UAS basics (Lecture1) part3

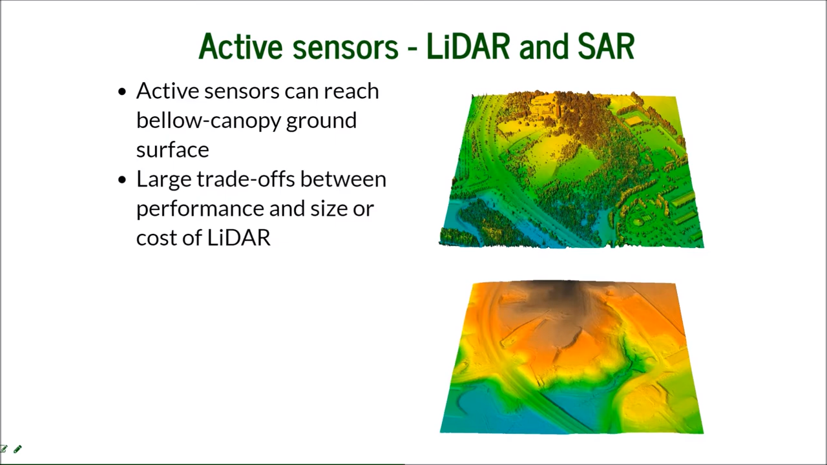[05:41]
It cannot infiltrate through a visible surface of the air. And then active sensors like LIDAR and SAR can do that. Also, there are large trade-offs between performance and size or cost of LIDAR. And thanks to militarization right now, and last year's, there was huge improvement, and it's common to see the LIDAR mounted to the UAS. The SAR is used experimentally. There are still, it still faces some challenges in adaptation,
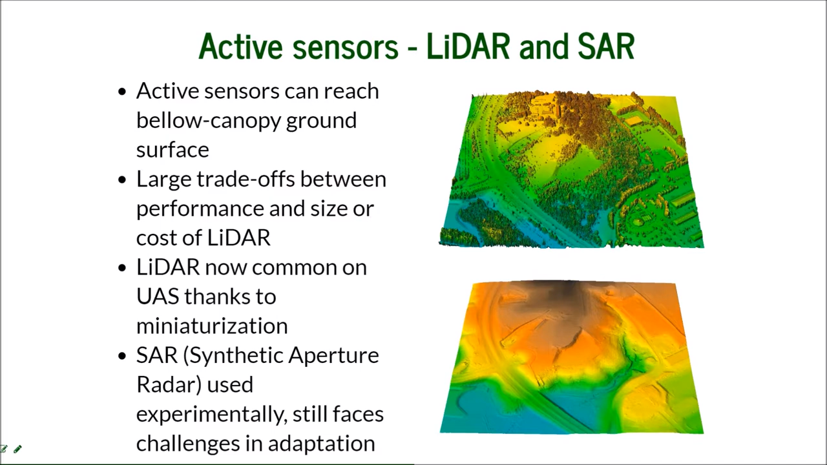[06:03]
but there are some successful uses of SAR mounted at the UAS.
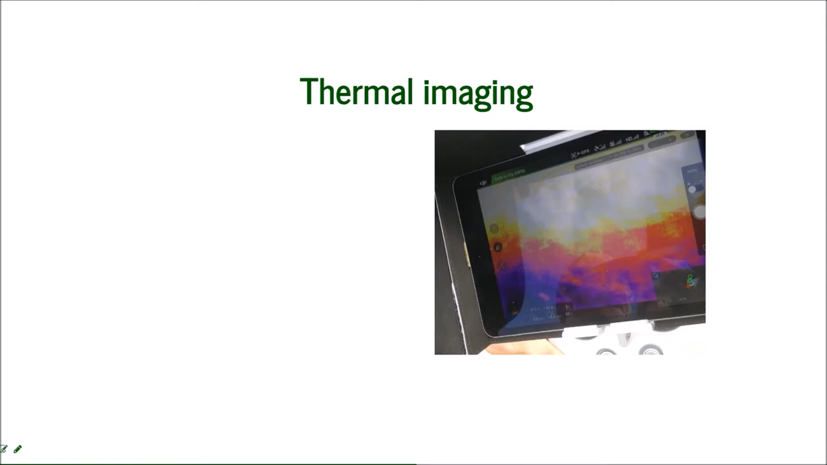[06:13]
Thermal imaging is used mostly for monitoring, for the search and rescue missions, for forest fire monitoring, also for some structures inspections.
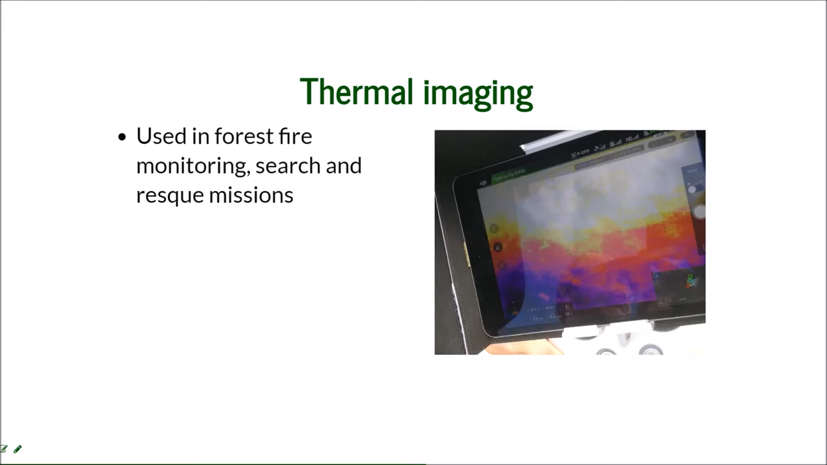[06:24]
But for mapping purposes, it can be coupled with visible bound sensors. You can click here and see the example of this solution, because the surface cannot be easily reconstructed from the thermal cameras, thermal imagery, but coupled with the visible bound sensors,
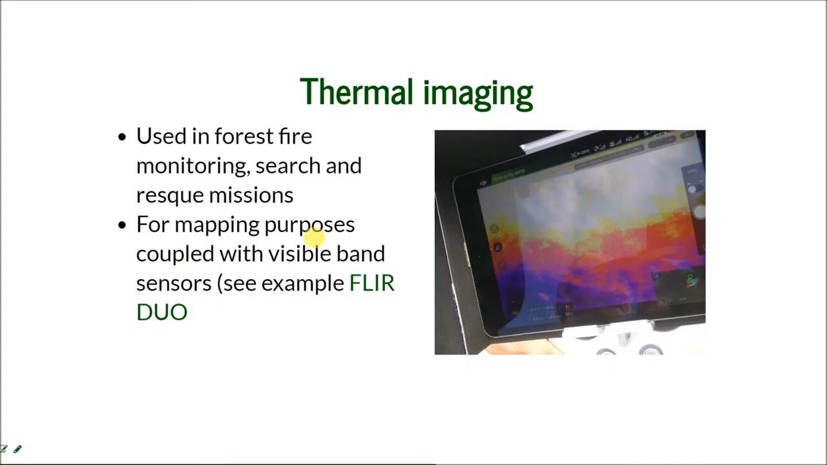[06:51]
the thermal information can be wrapped over the surface, and this way it can create a thermal map. There is a crucial element, sensor and platform integration.